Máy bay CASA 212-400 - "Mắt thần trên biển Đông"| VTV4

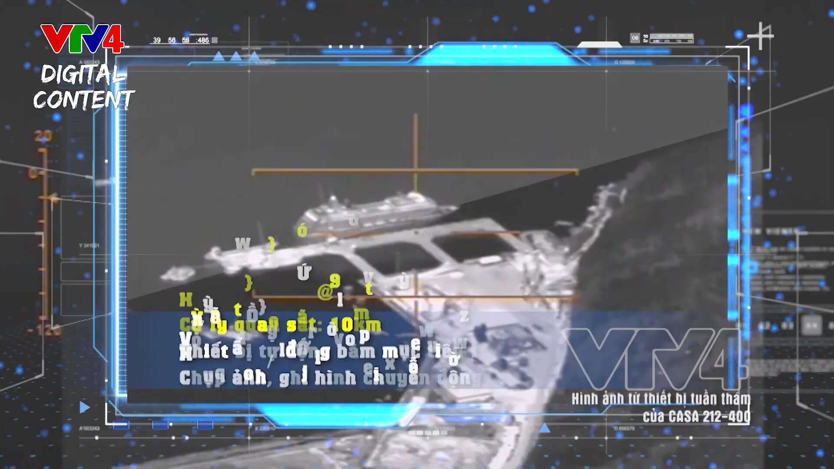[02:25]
tự động bám các cái mục tiêu trên mặt biển, ghi video, chụp ảnh.
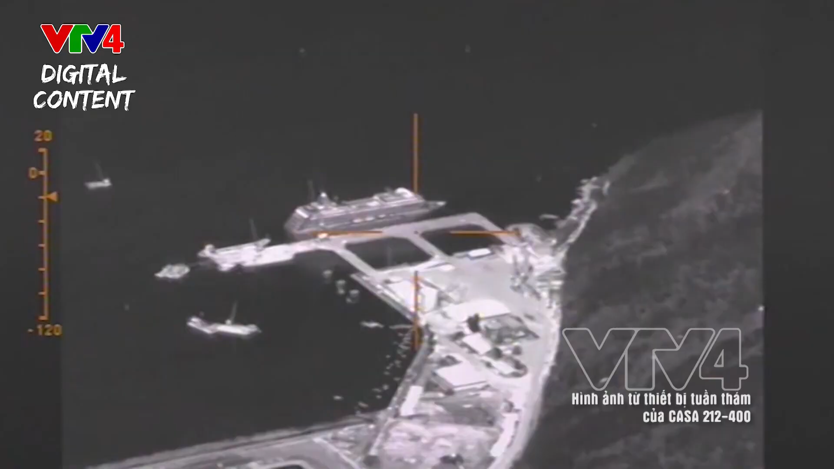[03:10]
Thiết bị này có thể tự động bám các mục tiêu trên mặt biển.
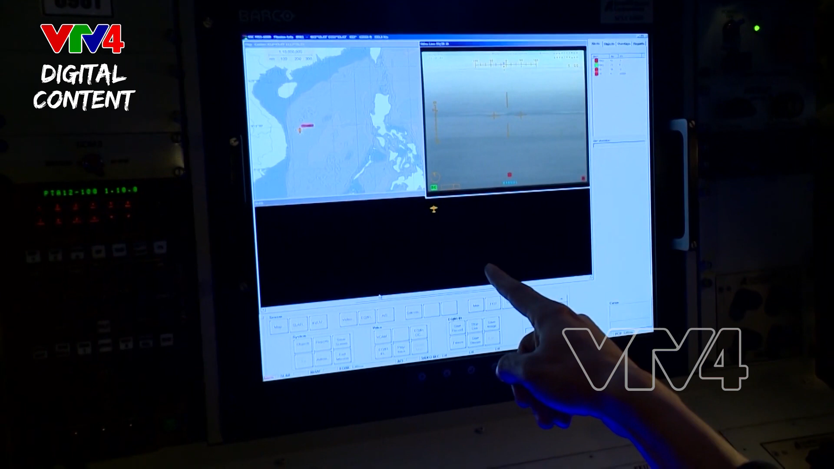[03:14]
Còn đây là thiết bị SLA, thiết bị này ở hai hông máy bay và có thể quan sát mỗi bên là 40 hải lý.